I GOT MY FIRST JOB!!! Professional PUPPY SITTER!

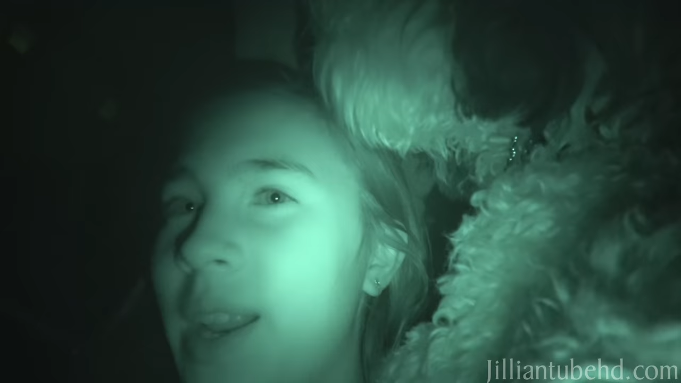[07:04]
I can't see anything. Oh. I look so weird in night vision.
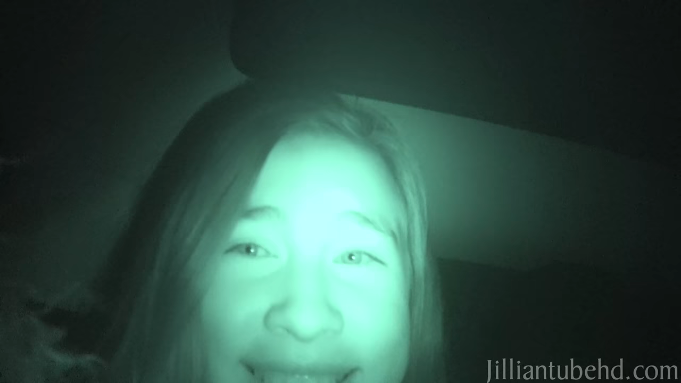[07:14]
My eyes look weird in night vision. This is so cute. Oh, he put his head on my arm. Didn't go to easy here.